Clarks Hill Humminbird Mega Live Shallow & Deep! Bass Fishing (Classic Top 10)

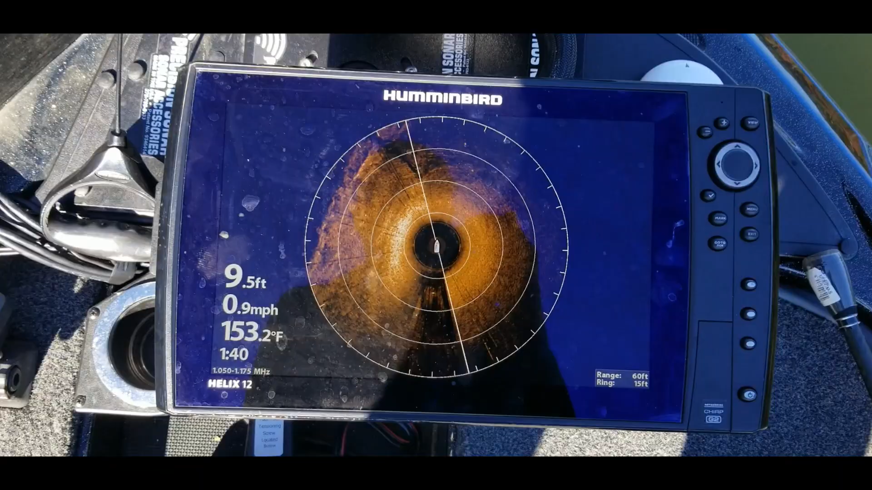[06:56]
On screen: depth 9.5 ft, water 153.2°F, speed 0.9 mph
All right, there we go. So now you can see that tree.
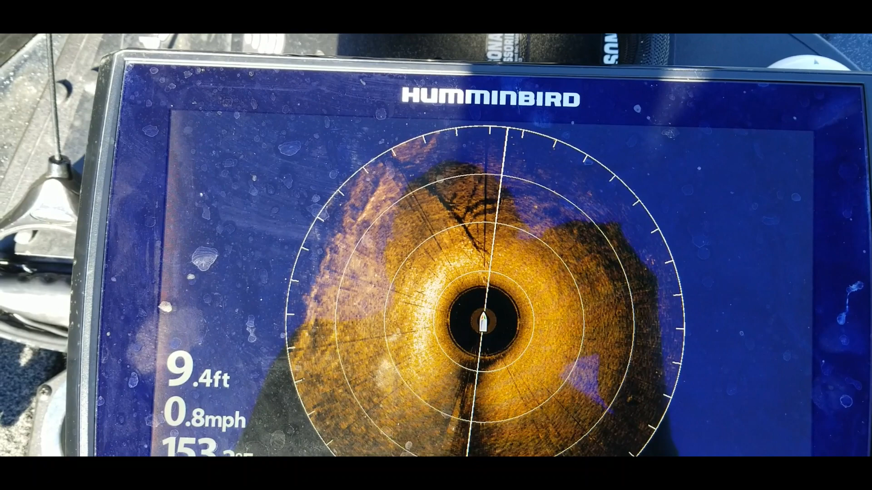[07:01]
On screen: depth 9.4 ft, speed 0.8 mph
And actually, I'm coming right on top of that tree right now.
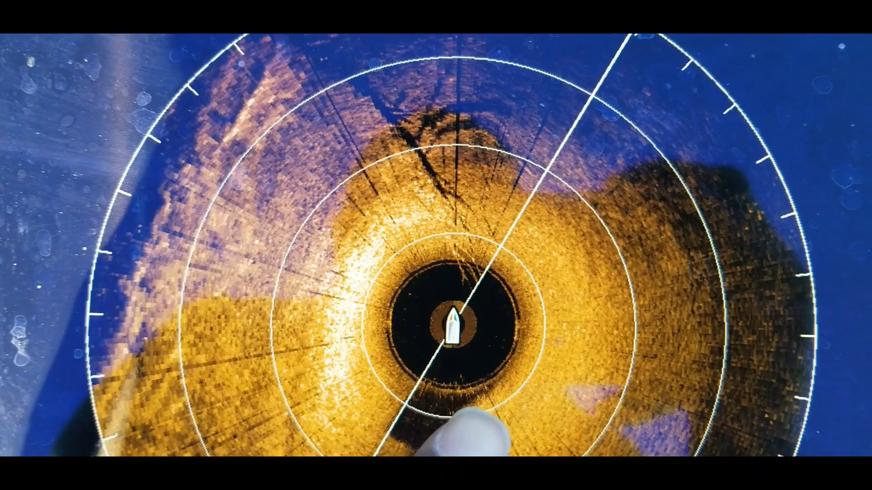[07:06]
So you can see all the branches and everything right there. And there's some fish in there. That's basically where I was catching those fish at.
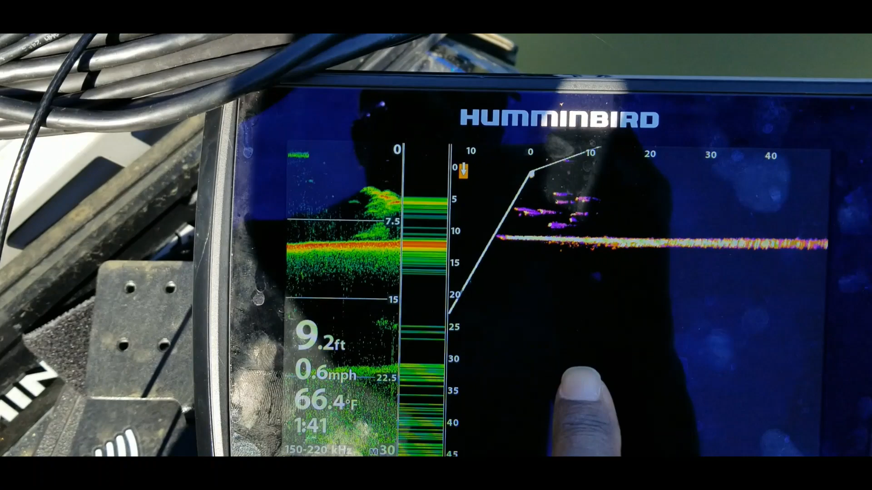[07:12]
On screen: depth 9.2 ft, water 66.4°F, speed 0.6 mph
So watch this right here, guys. So as it is coming under the boat, I have my sonar set up.
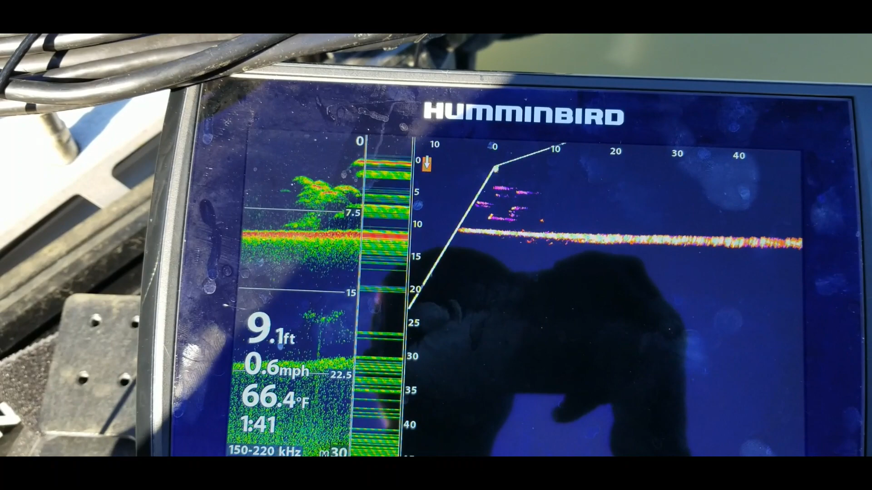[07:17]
On screen: depth 9.1 ft, water 66.4°F, speed 0.6 mph
And then you can see it show up right here on sonar as it goes behind the boat, guys.
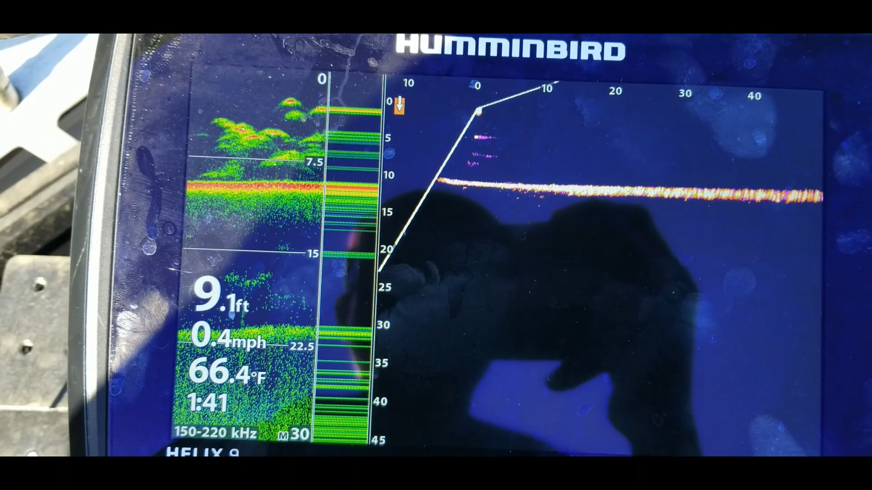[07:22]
On screen: depth 9.1 ft, water 66.4°F, speed 0.4 mph
It's pretty impressive for me. I really like that feature. I can see how it would definitely help me out on the water. All right, let me keep on practicing. I'm out here at Clark's Hill trying to figure out a few things. Haven't caught anything big yet, but let's keep on working.
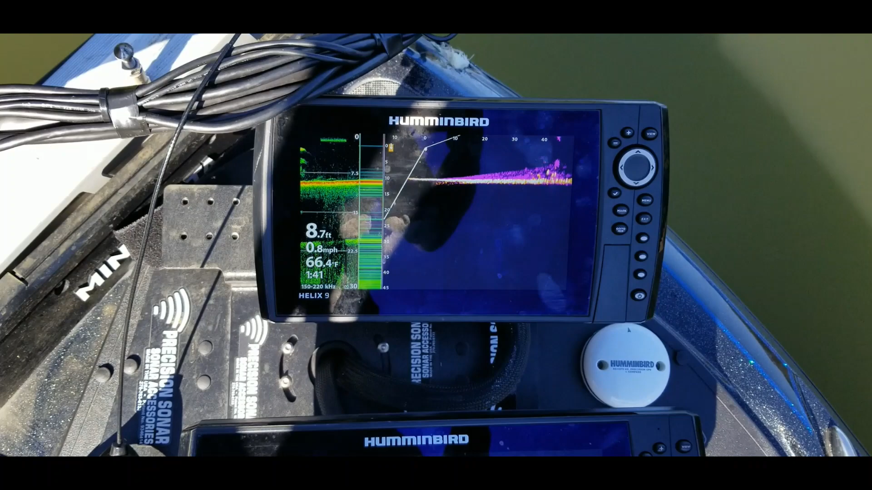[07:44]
On screen: depth 8.7 ft, water 66.4°F, speed 0.8 mph
See what we can find out. Oh, here's another laydown coming up right here. Look at that one right there. Now that laydown is big.
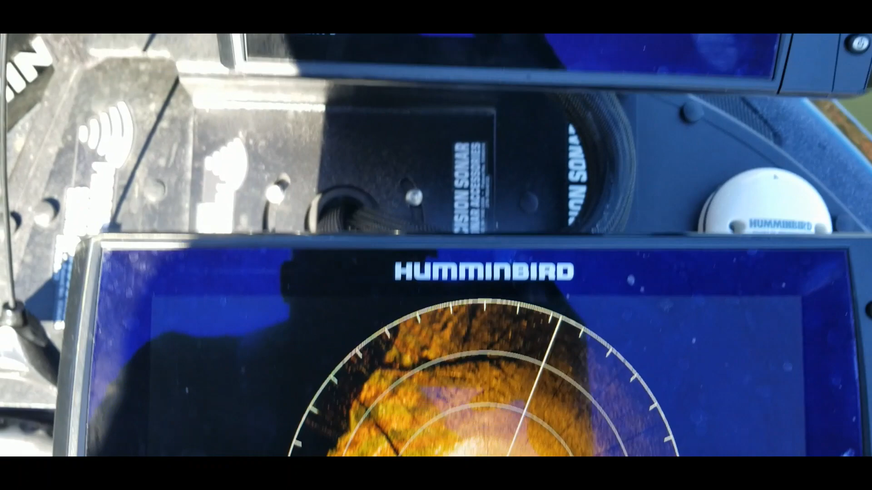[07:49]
Let me back off of that. And so that's another reason why you want to set your distance off a little farther.
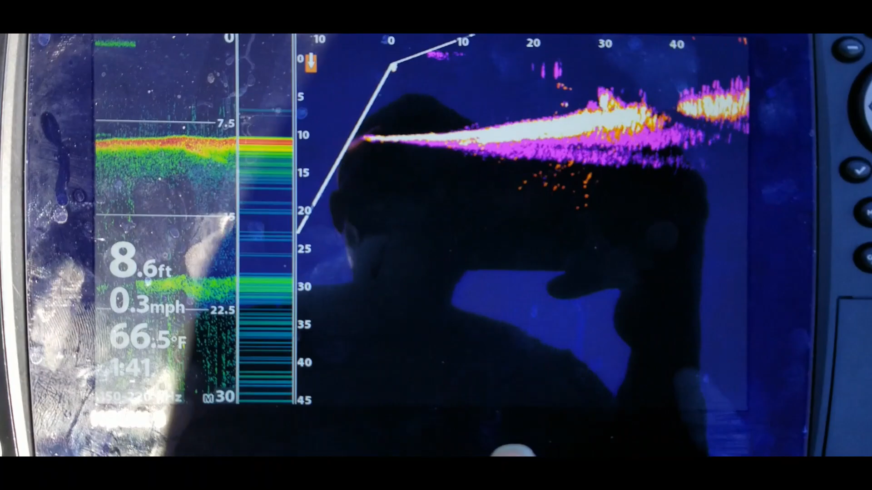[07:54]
On screen: depth 8.6 ft, water 66.5°F, speed 0.3 mph
Maybe like 60, 70 feet. So when you start seeing those images come into play, then you can use this 360.
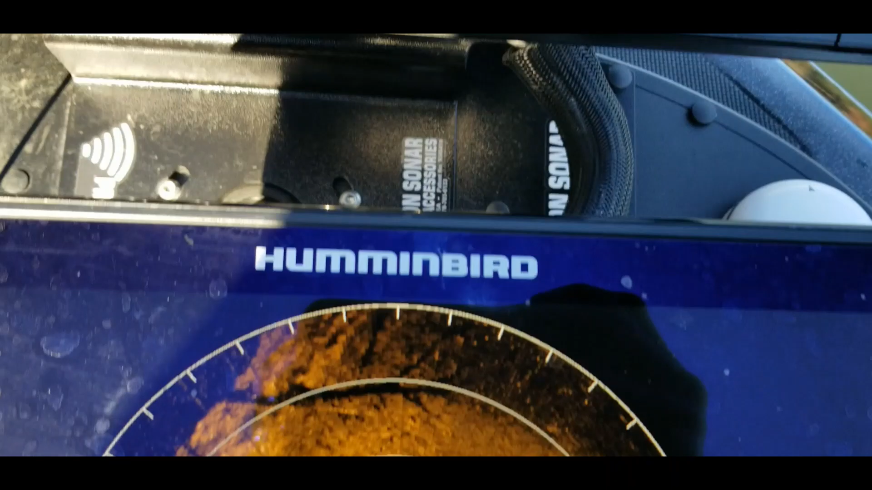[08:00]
You see a tree right there, a tree right there.
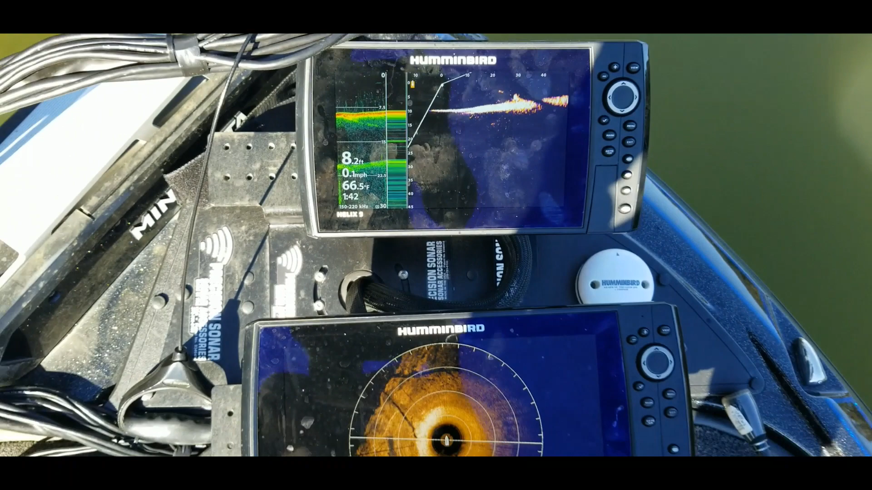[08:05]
On screen: depth 8.2 ft, water 66.5°F, speed 0.1 mph
And that way you won't run on top of it. And you can still fish that structure before you get to it.
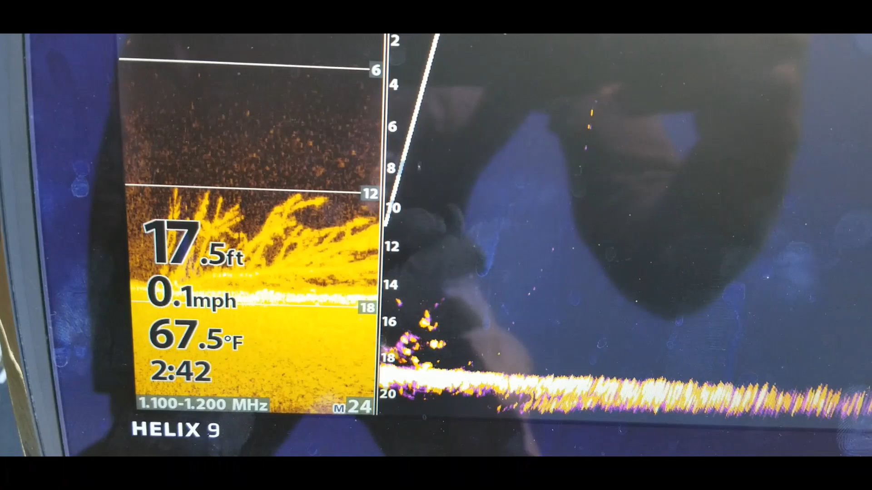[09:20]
On screen: depth 17.5 ft, water 67.5°F, speed 0.1 mph
All right, I'm sitting right on top of that big laydown brush pile, whatever you want to call it.
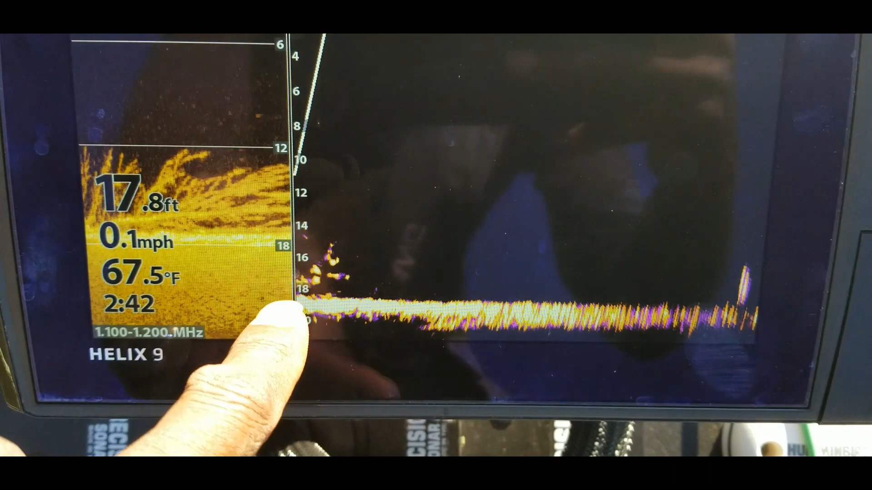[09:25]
On screen: depth 17.8 ft, water 67.5°F, speed 0.1 mph
I just went over it with the Mega Live. I'm sitting right on top of it. I have this set out at 60 feet.
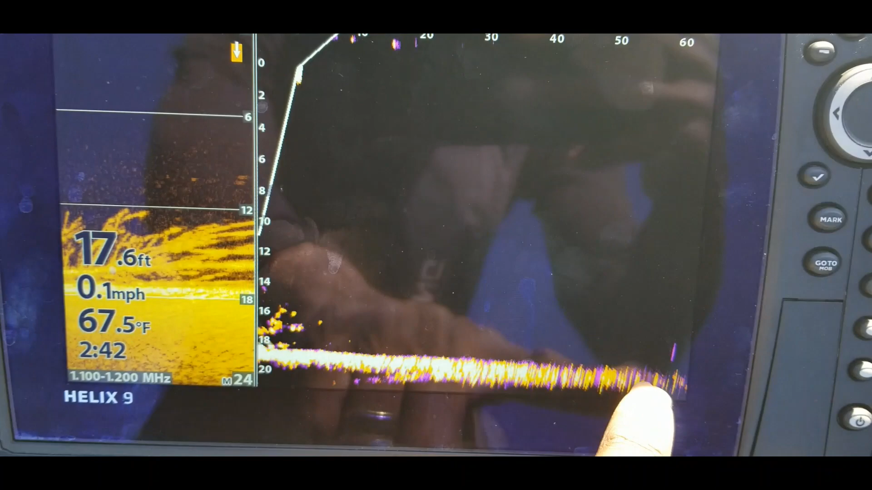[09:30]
On screen: depth 17.6 ft, water 67.5°F, speed 0.1 mph
You can see some other fish and there was some structure out there. Let me just spin this around real quick.
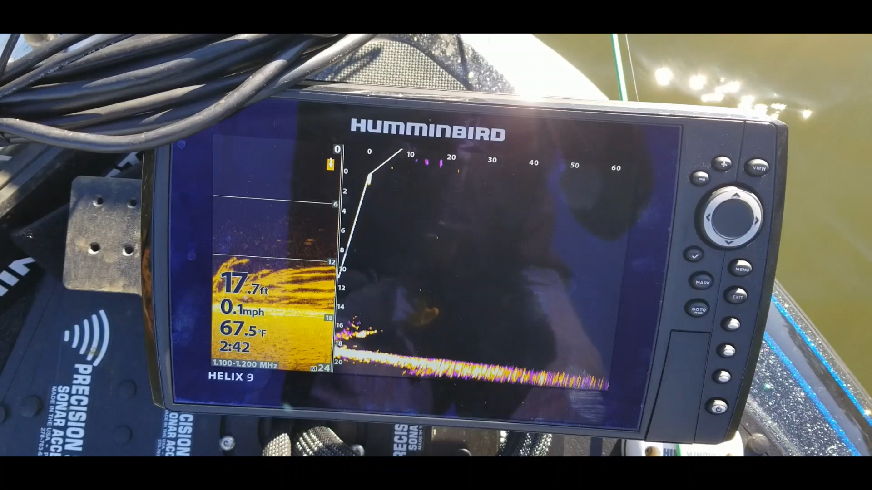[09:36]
On screen: depth 17.7 ft, water 67.5°F, speed 0.1 mph
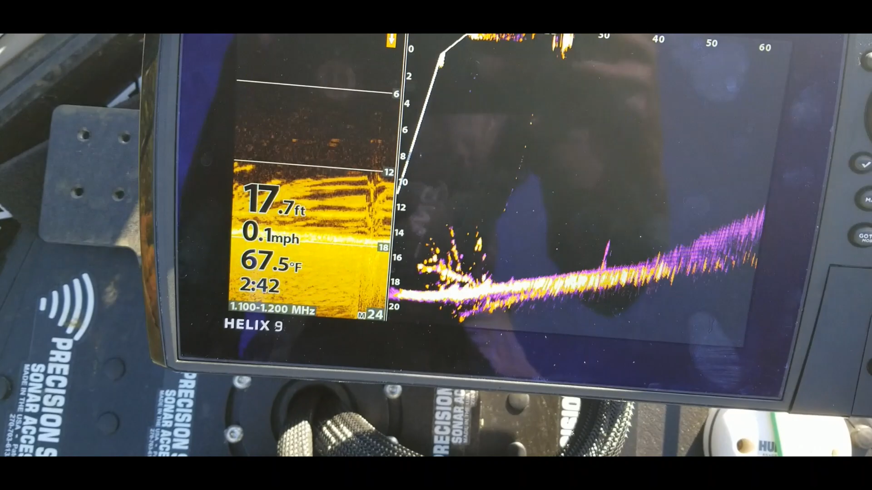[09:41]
On screen: depth 17.7 ft, water 67.5°F, speed 0.1 mph
So there you go. Now you can see it on Mega Live. And again, remember I have on that persistence view. That's what that purple haze is right there.
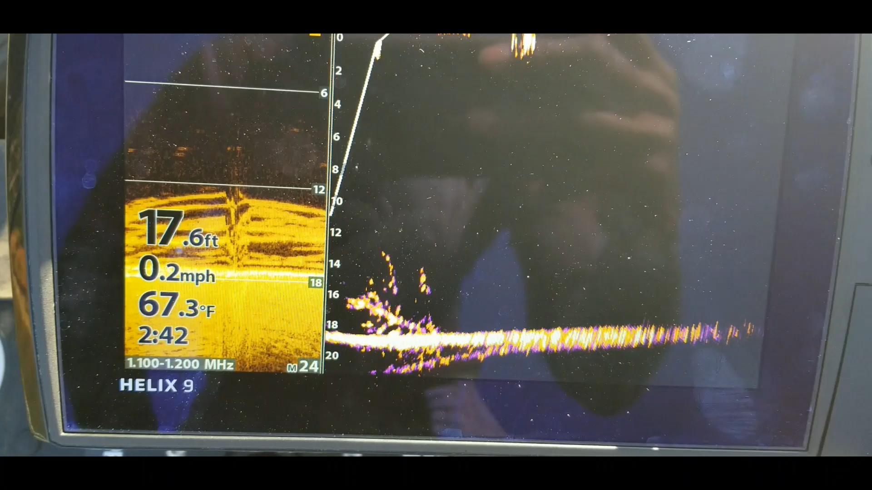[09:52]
On screen: depth 17.6 ft, water 67.3°F, speed 0.2 mph
I just used that to give me a fuller image and to see if there's any fish or anything like that moving around inside of that brush pile.
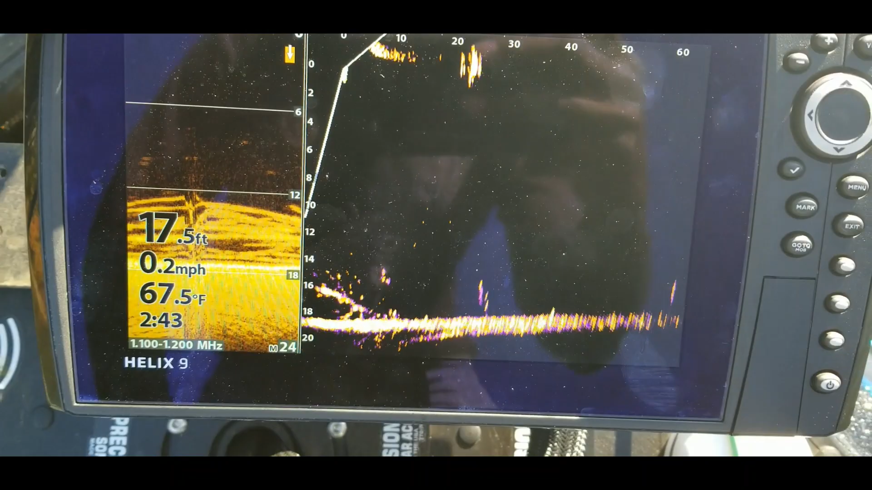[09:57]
On screen: depth 17.5 ft, water 67.5°F, speed 0.2 mph
All right, just wanted to give you guys a few more screenshots, something to take a look at.